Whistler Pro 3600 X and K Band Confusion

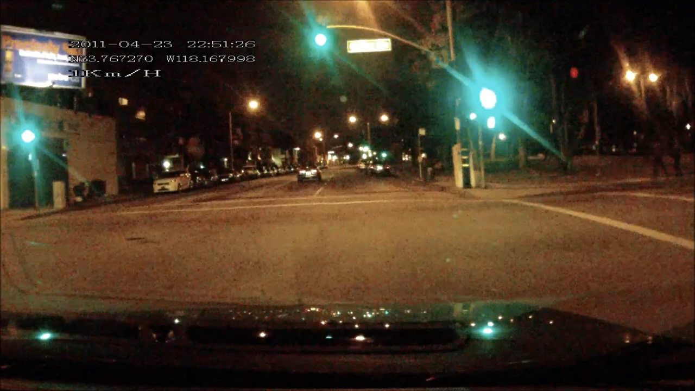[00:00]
Alright everyone, we're going to do a little XK band confusion testing on the Whistler 3600. Here's what we got.
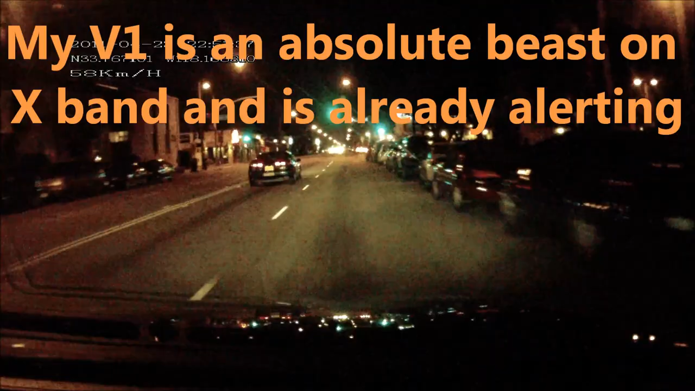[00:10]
You can see the V1 is actually already detecting the X band signal up ahead. There's an intersection up ahead, not the green light you can see up ahead, but the one past that around the corner, that has four X band sensors at the intersection. What these sensors do is they determine when a car has arrived at the stoplight so that it should turn the signal green for that direction. I'm surprised the CI hasn't picked it up yet actually. There it is.
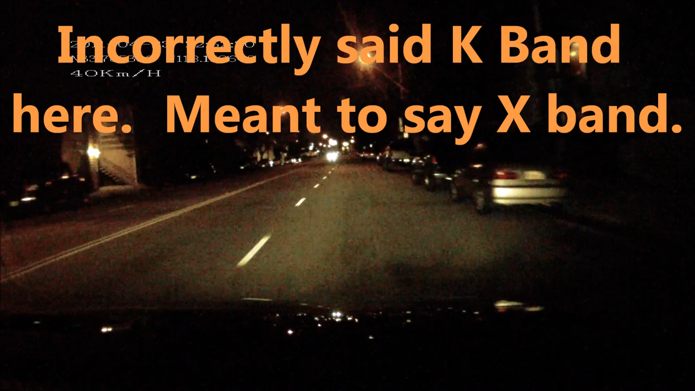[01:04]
I'll continue all the way to the signal. As I come up to the curve here the signal starts to get stronger. 10.508 now on the 9500 CI. And I have line of sight to the intersection where the fork X band sensors are.
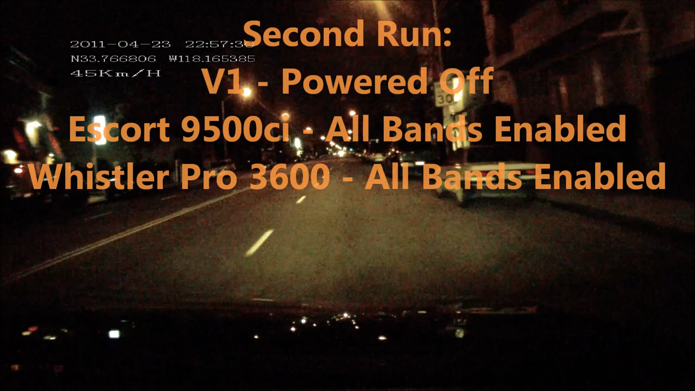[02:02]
And then I have the Whistler Pro 3600 also has X and K band enabled. So both X and K band and KA band. Not that that matters for this. Anyways, so I'm approaching the signal with the four X band sensors. And the 9500 CI is alerting to it. 10.505 frequency. Again, Whistler 3600 is both X and K band enabled.